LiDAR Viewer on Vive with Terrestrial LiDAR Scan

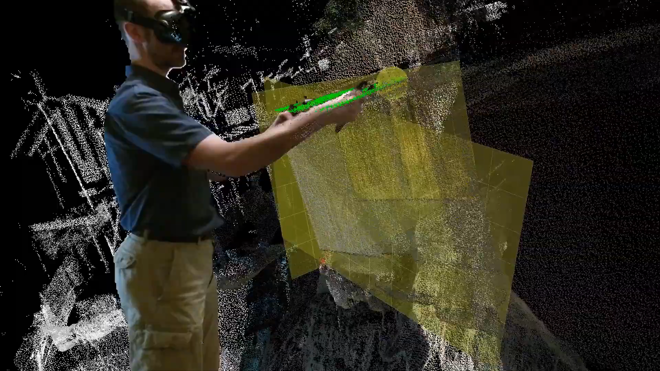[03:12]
Okay, this was, oops, I selected some points I didn't want so I'm going to erase those.
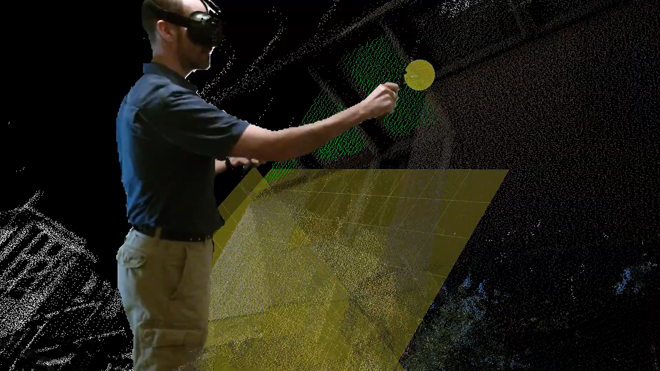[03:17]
Here we go. And then extract another plane equation. And now I have three plane equations.
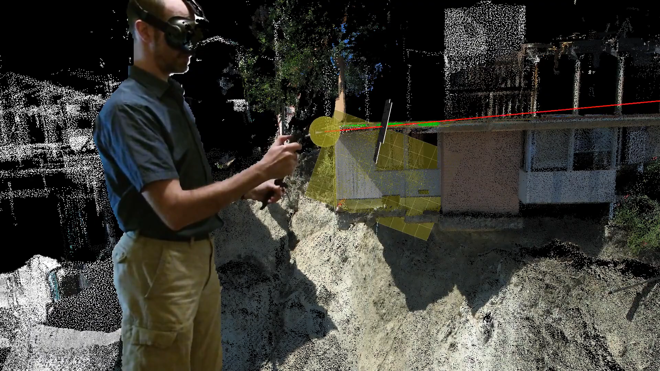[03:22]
And of course once I have three plane equations I can intersect those and get a point.
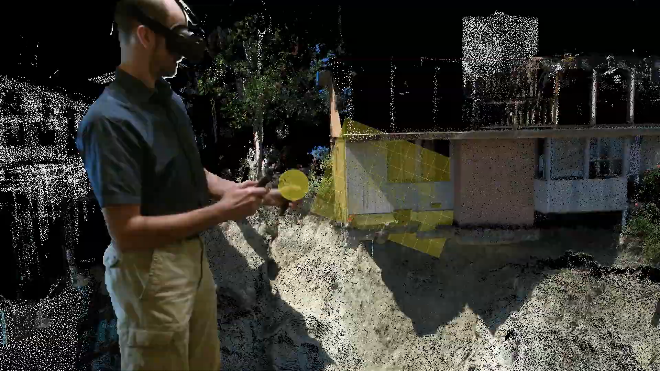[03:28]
So I'm going to select this plane and that plane and that and then ask the program to intersect these.
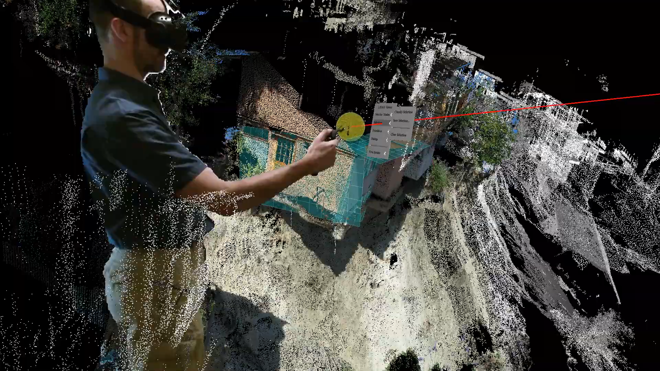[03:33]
And here we go now. It's a little bit hard to see but where is it?
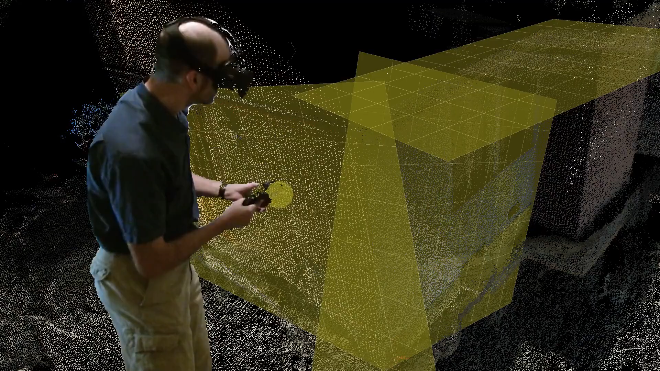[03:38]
Right there. I'm pointing it right here.
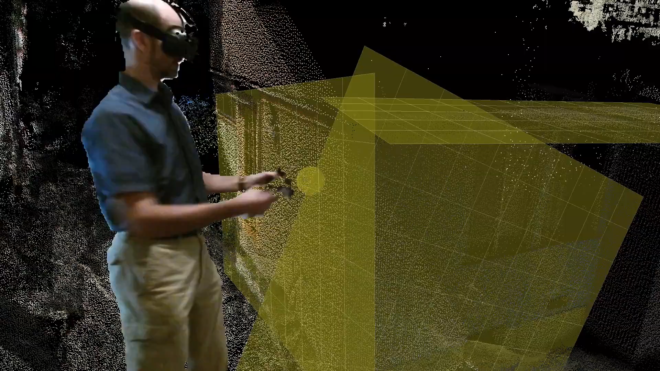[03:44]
Here we have the point that now very precisely defines the position of this corner of the house.
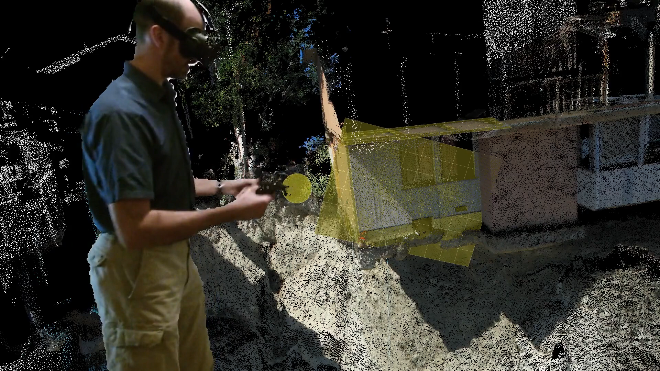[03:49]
And when I say very precisely because it is based on so many measurements that each have their own inaccuracy. In this case about plus minus two millimeter.
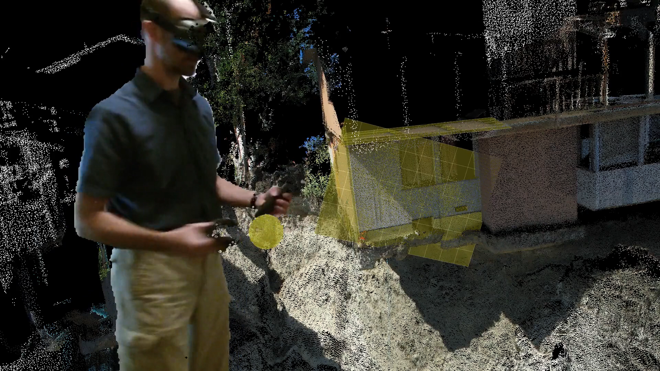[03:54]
But by averaging over large numbers of points we are getting the precision down to fractions of a millimeter in this case.
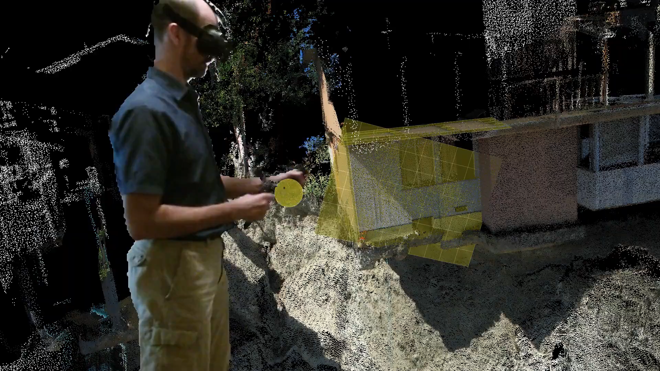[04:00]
So once I've done this what we normally do is we use LILA data to evaluate the change in landscapes. So here for example we would have taken one scan at one time and then another scan a couple of hours later.
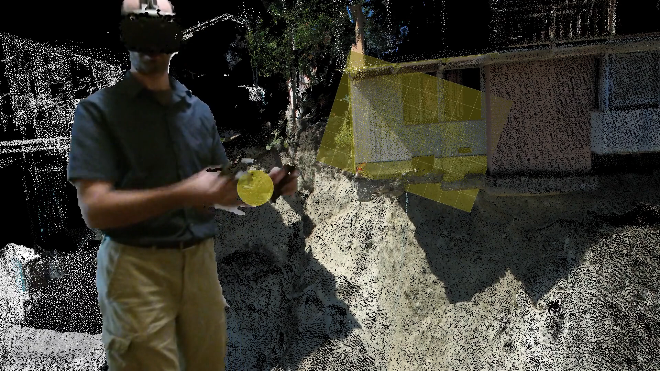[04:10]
And done the exact same processing in both cases getting two point equations.
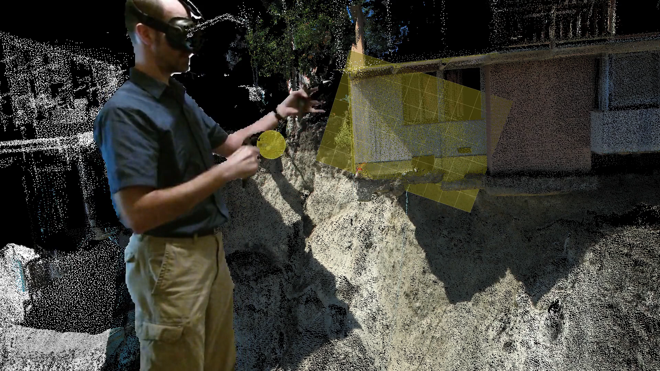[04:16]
And then we can see if this house is still moving or not over these couple of hours that we have in the survey.
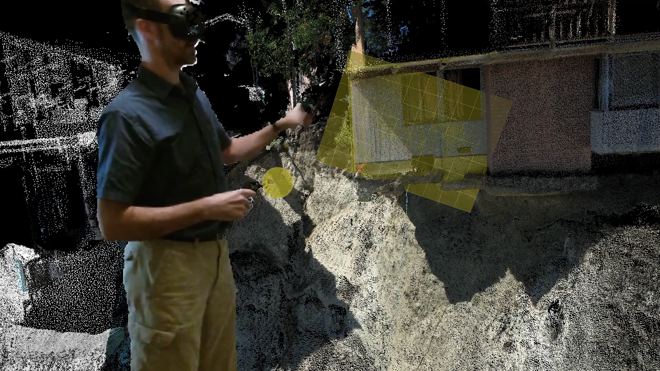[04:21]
Based on the change in position of this very well located point. We haven't done this in this case.
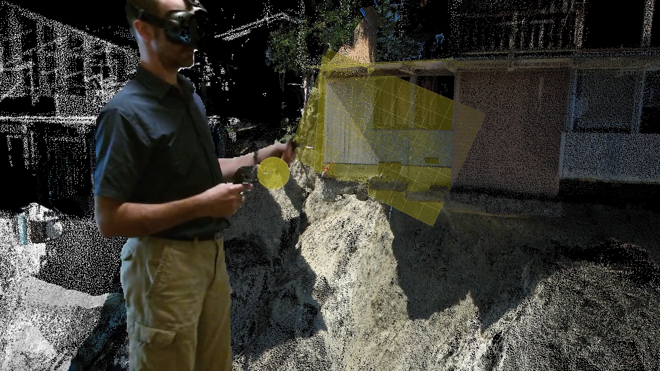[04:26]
But that is what our students and researchers often do when they go out and measure landscapes after landslides or forest fires or after earthquakes more specifically.
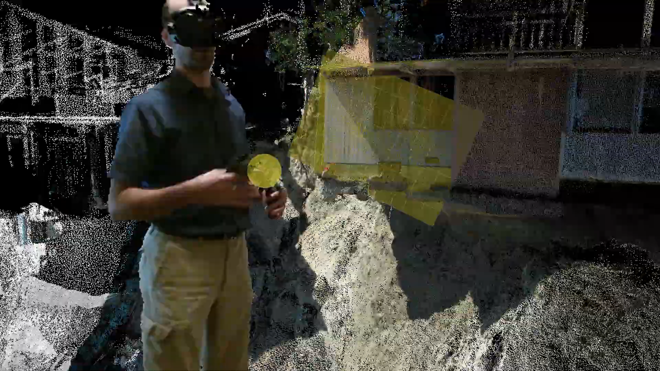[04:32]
Another example I can show you is here we have this pipe sticking out of the hill.
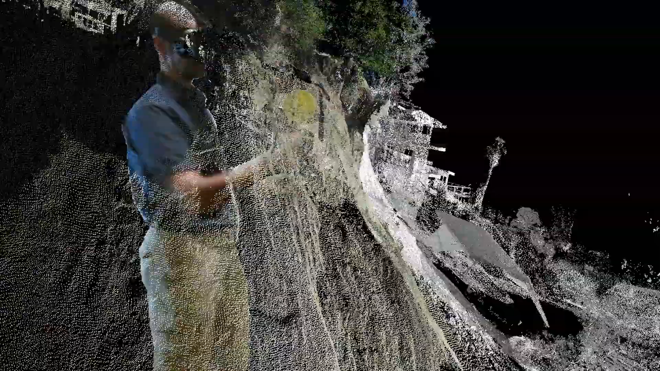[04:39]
I'm going to show you that like this.
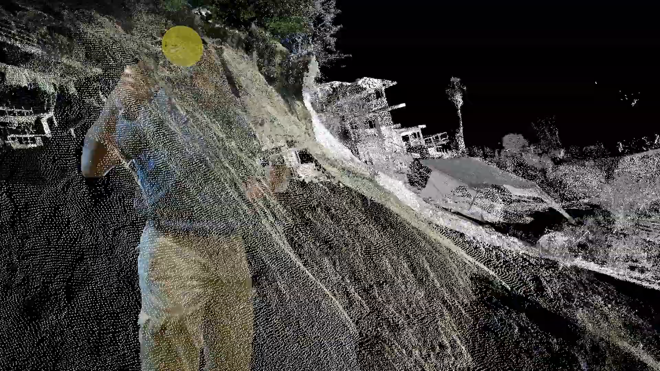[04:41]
And let me zoom in a bit.